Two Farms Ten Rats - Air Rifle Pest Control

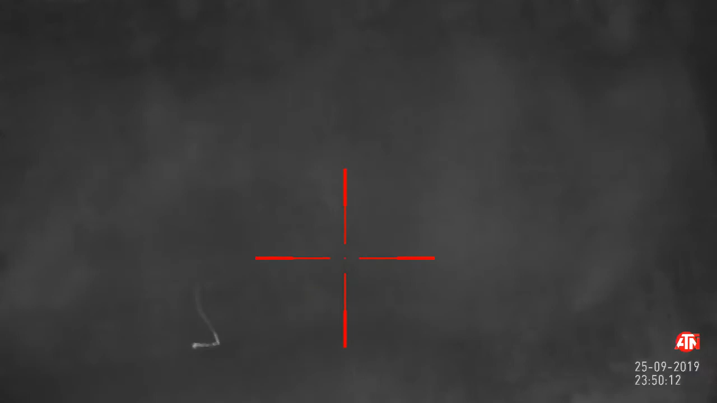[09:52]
I probably should have delayed that. And waited a little while. Until he settled down.
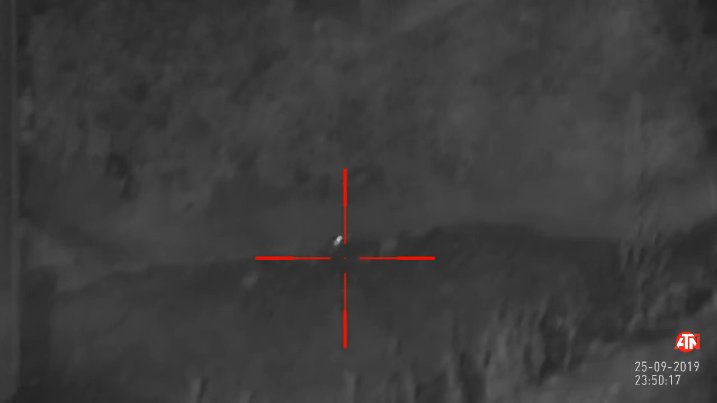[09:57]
That rat. Was sitting. Beside one of the grain pits.
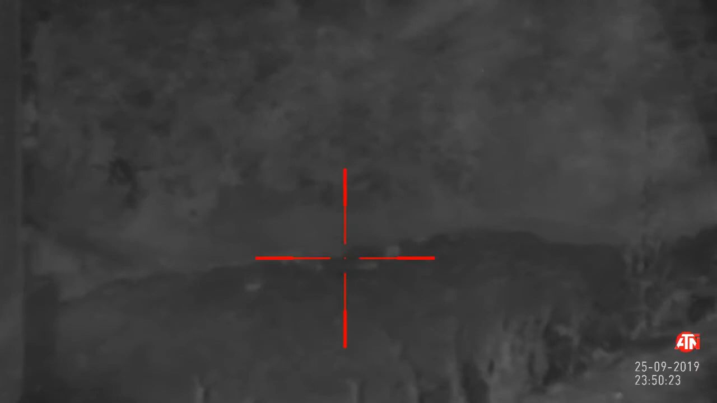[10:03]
Thought he was. Clever. Hiding between two rocks. Took the shot. Waited a little while. To see if I could see him. See what he was doing. I couldn't make out where he'd landed.
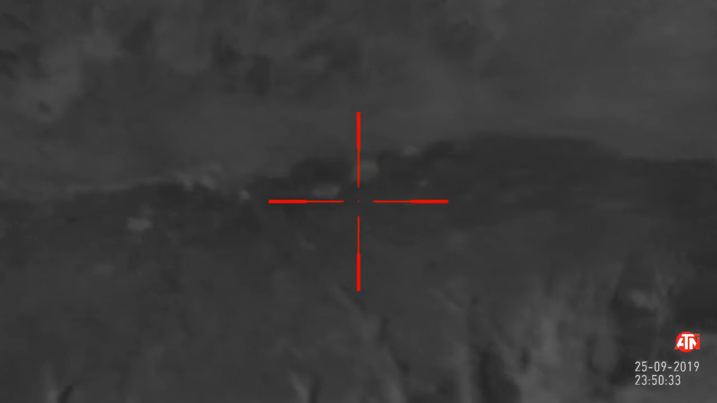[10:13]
So just watch a little while. See if he pokes his head out. In case it needs a follow up shot.